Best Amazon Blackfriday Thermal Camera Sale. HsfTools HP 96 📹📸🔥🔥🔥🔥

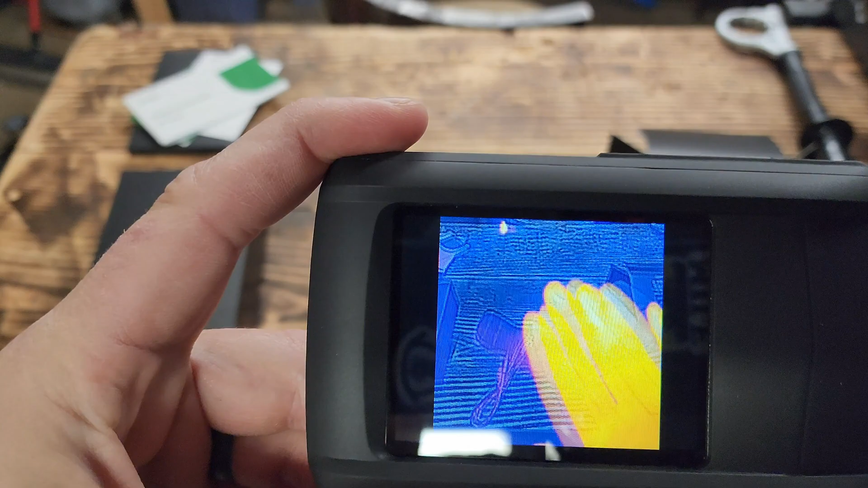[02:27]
look at that now this is so cool all right pre-drilling you can see oops that the
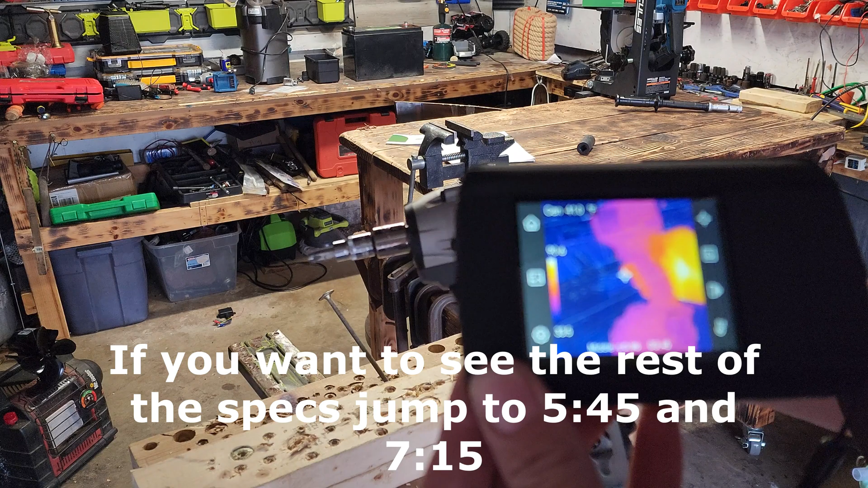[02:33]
tool let me set it down here is pretty cold
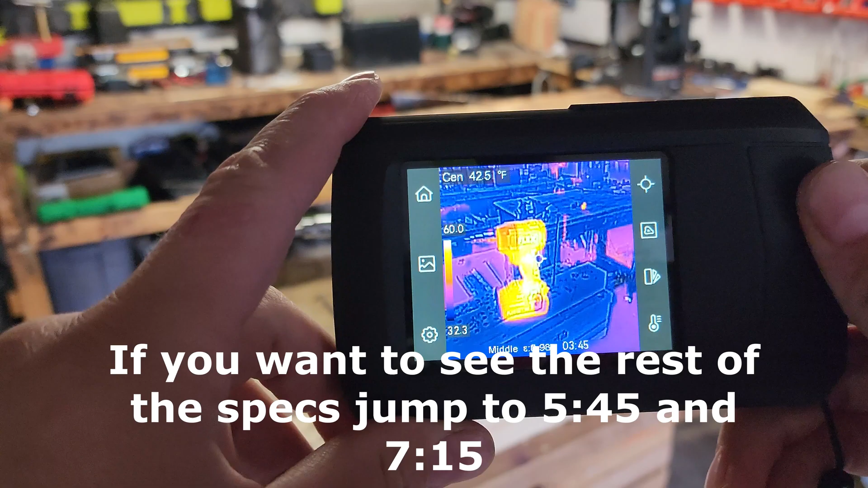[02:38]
On screen: spot 42.5°F
looks like it's about 40 degrees see the center dot right there is on the
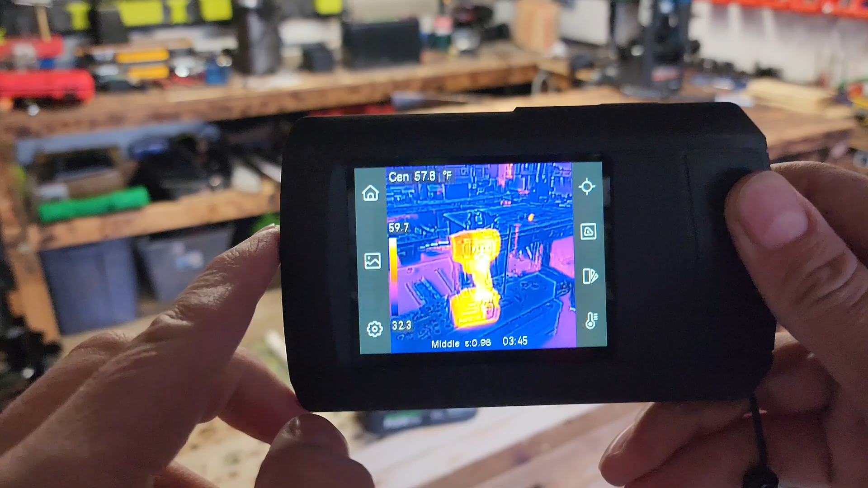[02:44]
On screen: spot 57.8°F
tool it is warm because i was holding it all right now let's run this
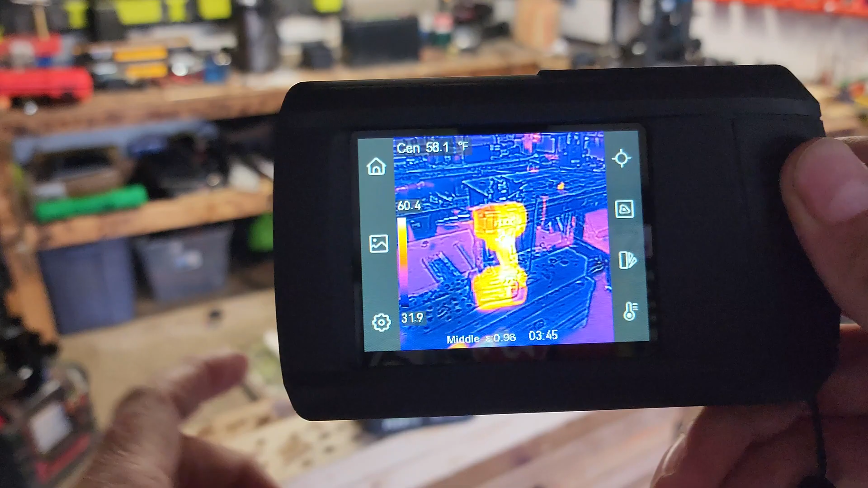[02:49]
On screen: spot 58.1°F
big leg bolt in a couple times and see how warm it gets
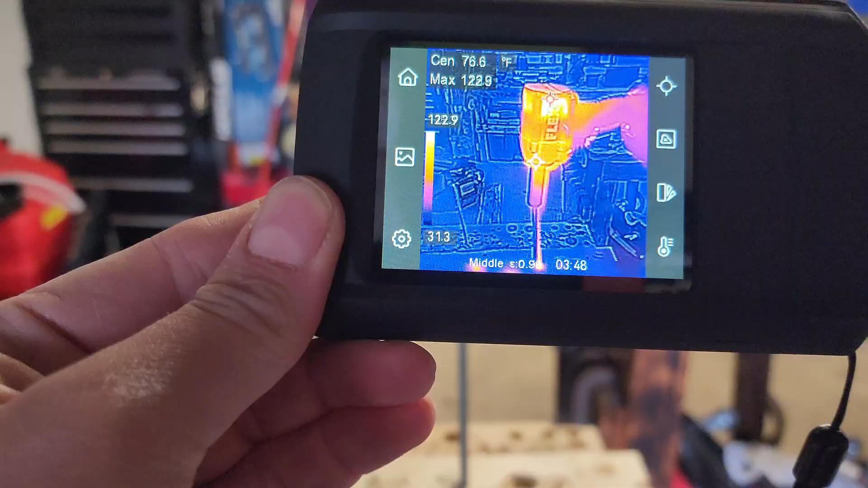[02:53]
On screen: spot 76.6°F
i put
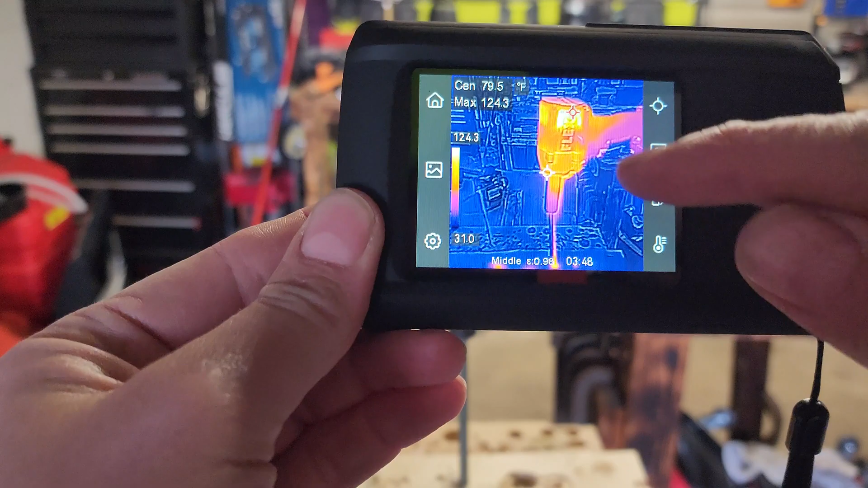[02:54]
the hottest point on so you can really see that that motor is heating up 125 you guys see right
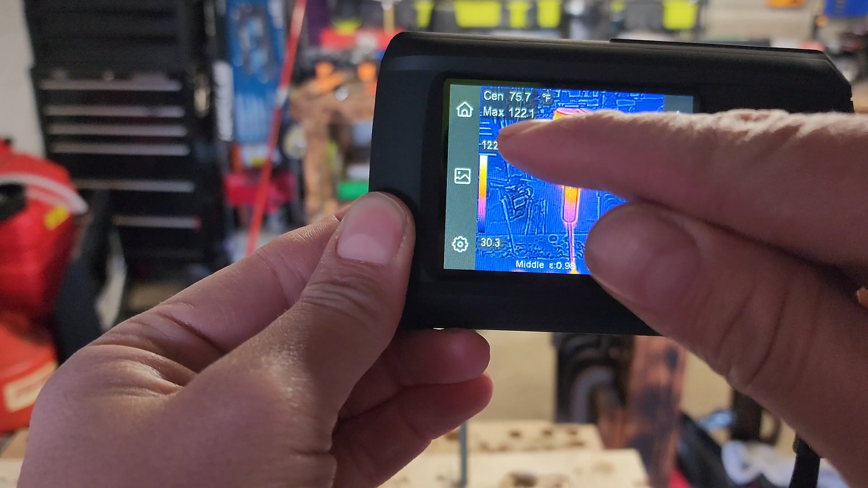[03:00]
here 119 125 i've done about five runs with this big uh what is it five base
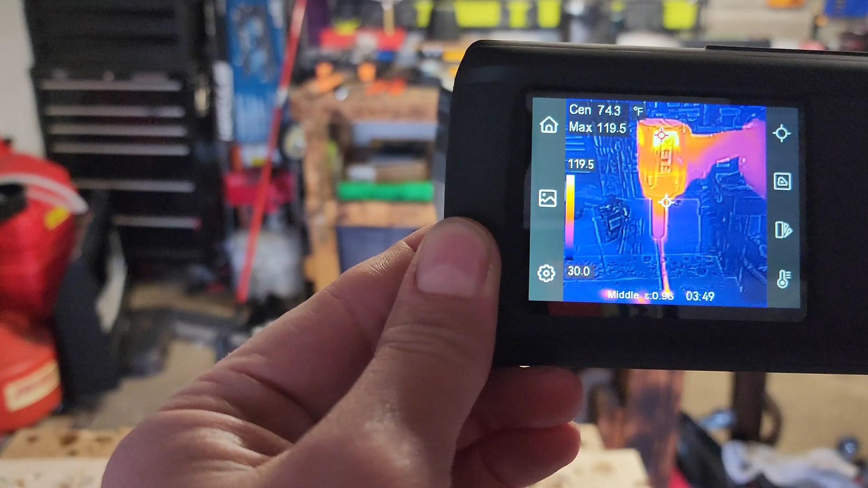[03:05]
On screen: spot 74.3°F
leg cover here it's going loud now watch this
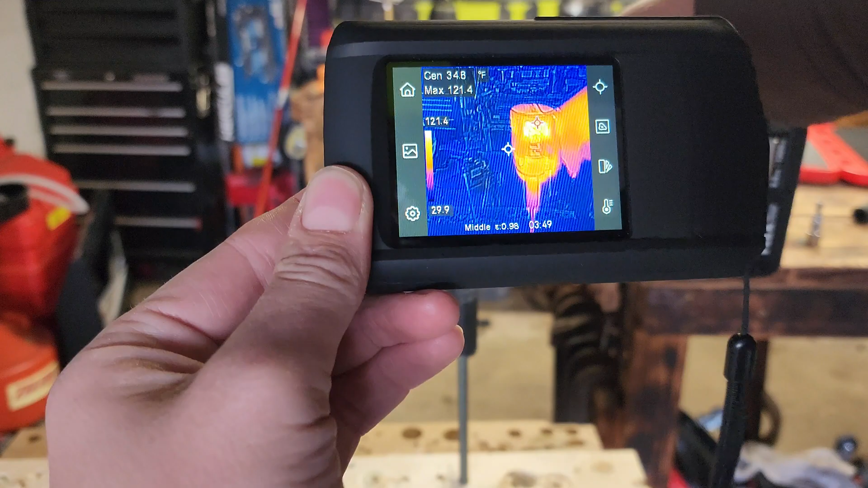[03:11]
one
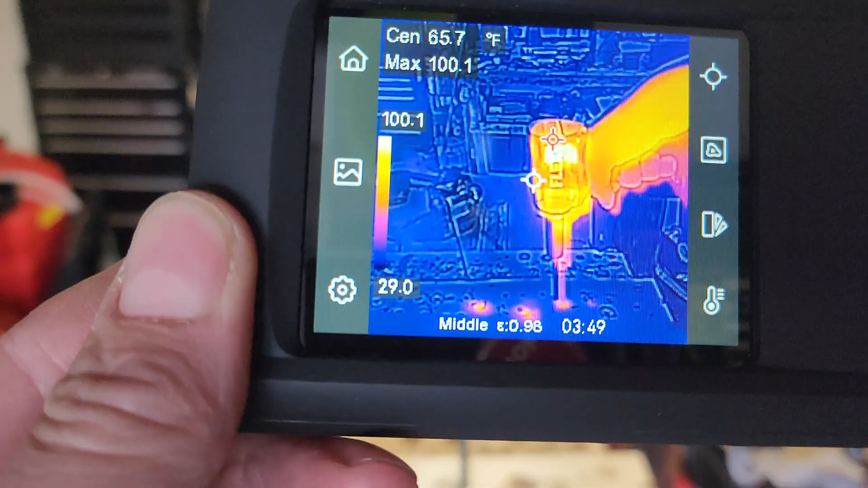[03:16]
see the different modes we can um click this
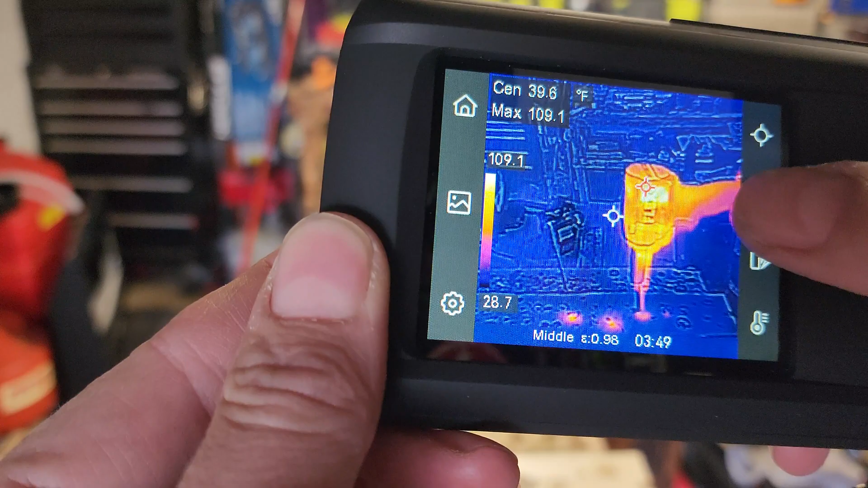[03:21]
On screen: max 109.1°F
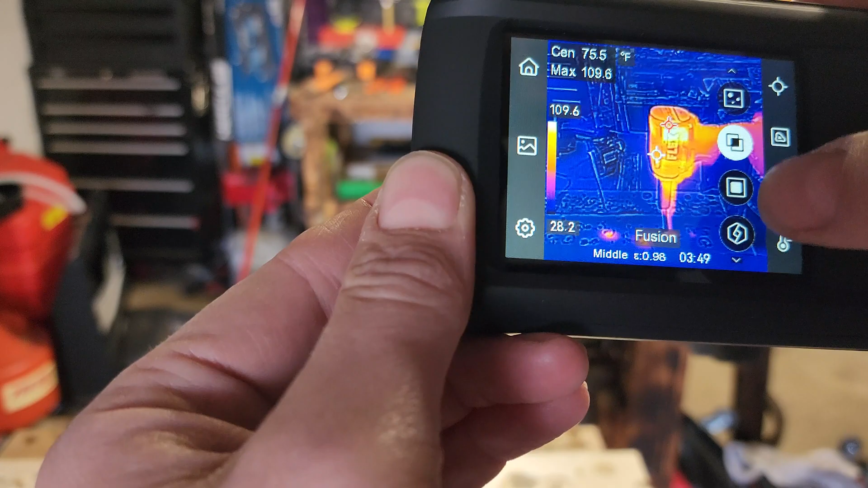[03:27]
On screen: spot 75.5°F, max 109.6°F
come on there we go and um we'll put it so so it's only at 50 percent
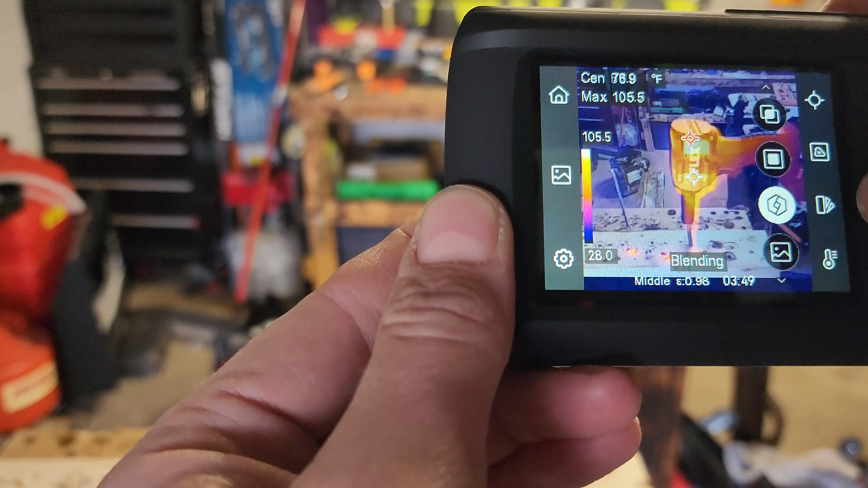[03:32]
see then you can see a lot more detail